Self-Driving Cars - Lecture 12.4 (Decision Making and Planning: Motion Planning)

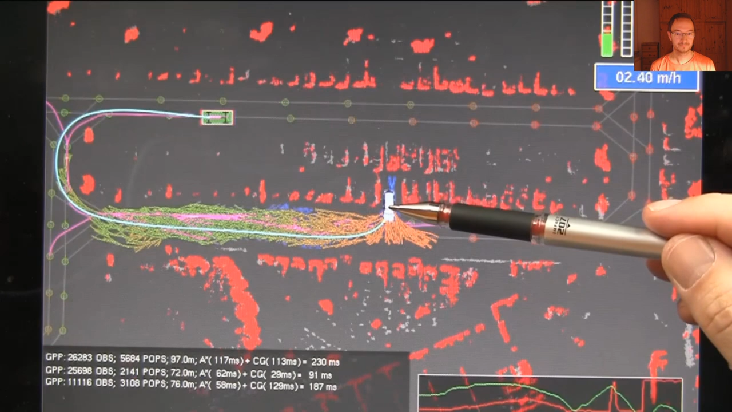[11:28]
which is an amazing precision for a robot and then move forward along the line over here our state space is three,
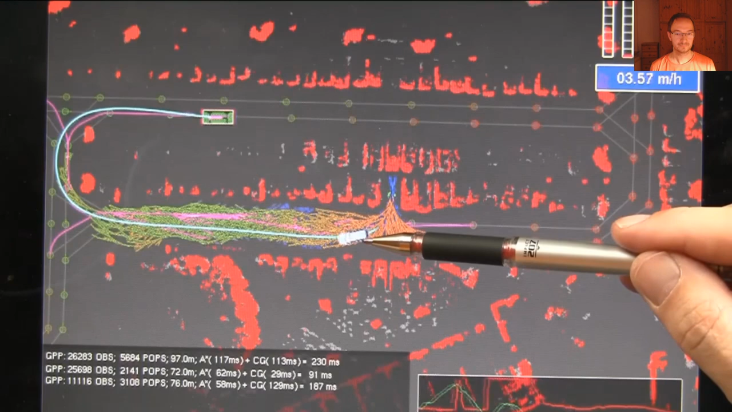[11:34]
I guess four dimensional it comprises xy heading direction
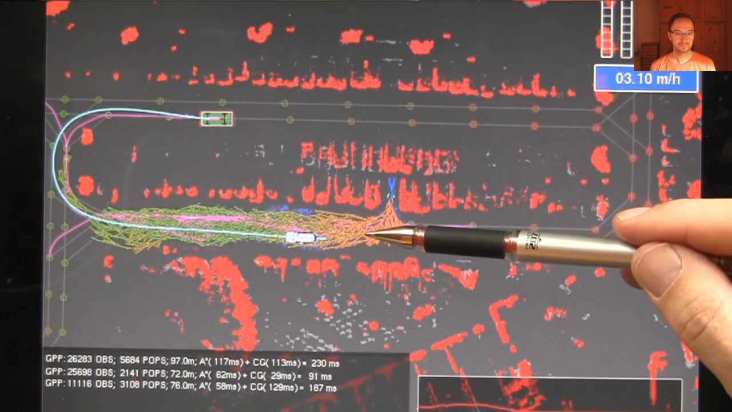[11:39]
and whether the car is going forward and backward there is a cost to changing the direction so it doesn't change direction too often and you can see it navigate to its target location details I'm not telling you include